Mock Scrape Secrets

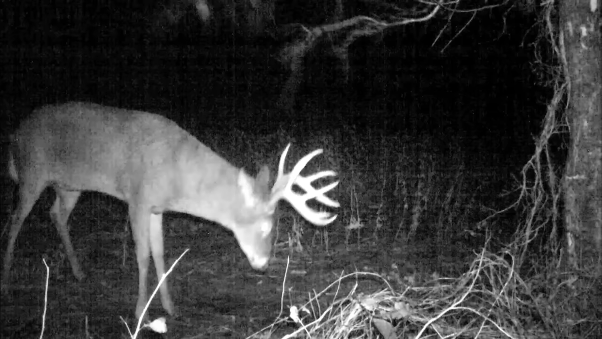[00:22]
Now one of the things I started noticing, especially this year, is these bucks were making scrapes way earlier than I've ever seen before. My cutting backs are showing one after another out making scrapes. The trouble is, they were almost all at night.
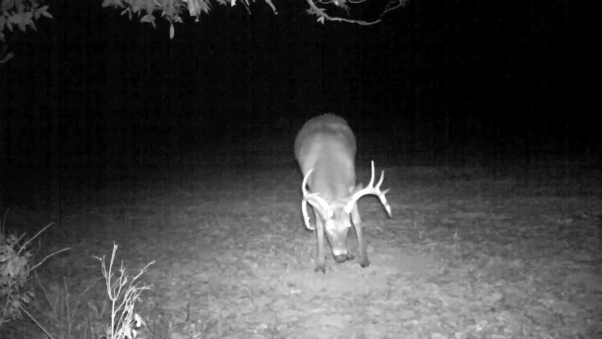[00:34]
So one of the ways I like to combat that is to actually go out and put up my own mock scrapes.